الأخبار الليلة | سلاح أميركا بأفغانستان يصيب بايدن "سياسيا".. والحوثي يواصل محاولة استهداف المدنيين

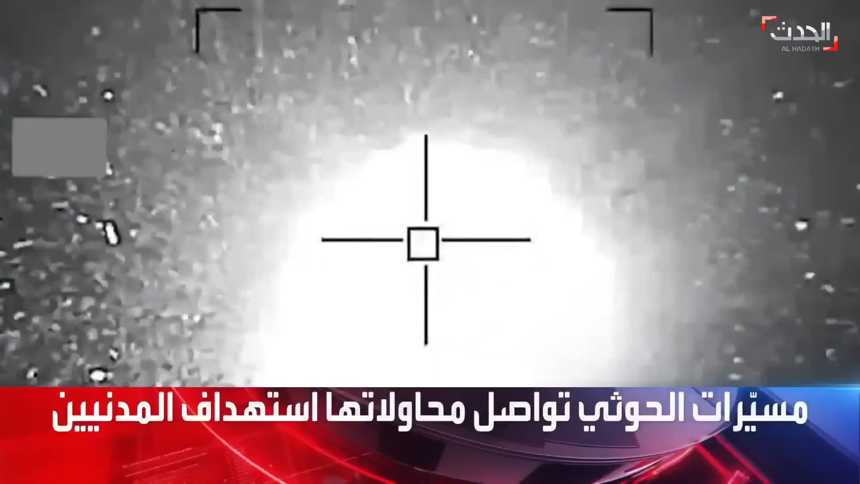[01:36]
مجدداً مسيرة حوثية باتجاه السعودية، والتحالف يحبط الهجوم قبل استهدافه المدنيين، وفرنسا تستنكر بأشد العبارات.